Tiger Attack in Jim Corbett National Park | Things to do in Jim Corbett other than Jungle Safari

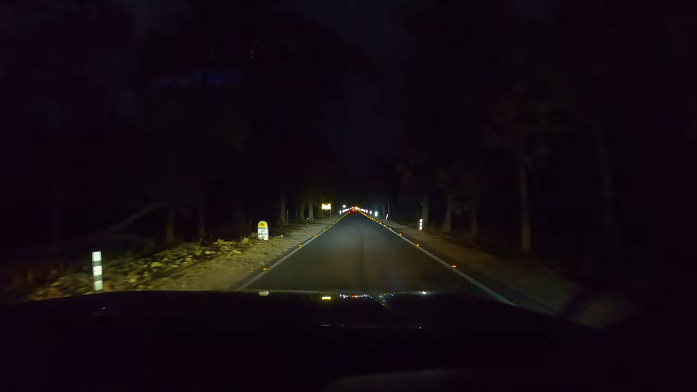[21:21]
तो यार हो गया अपना सारा काम, अभी देखो 6:30 हुए हैं और ऐसा लग रहा है 8-9 बज चुके होंगे शायद। जैसे ये अपना ढिकुली की तरफ जा रहे हैं, मेरे पूरा जंगल का एरिया। अब बस जाएंगे थोड़ा रेस्ट करेंगे और रेडी होके उसको जाएंगे, हम एक बढ़िया सी पार्टी करने वाले हैं, वो आपको रात को ही पता चलेगा उसके बारे में।